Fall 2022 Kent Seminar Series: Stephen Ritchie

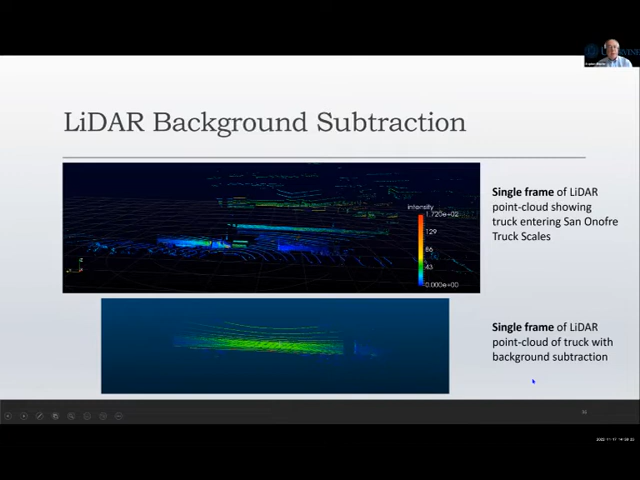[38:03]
Then we try to reconstruct the image by taking multiple frames of the acquired point clouds for each truck and combine them to get a denser point cloud representation. So these are single frames, when combined,
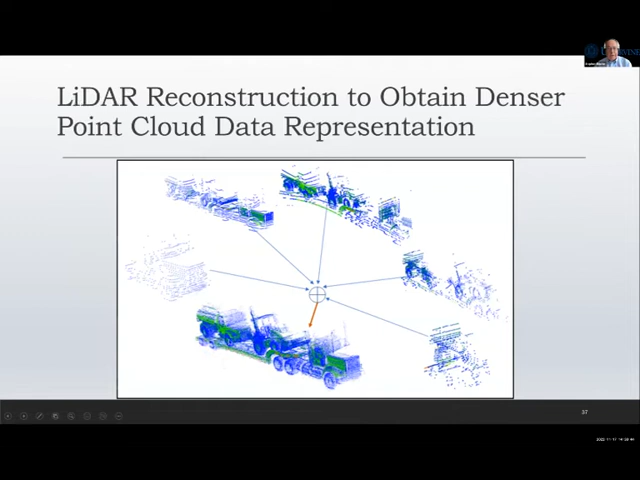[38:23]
can get a much denser representation of the vehicle. This is an example for a tractor with a single tank trailer. Here's a couple of the individual frames.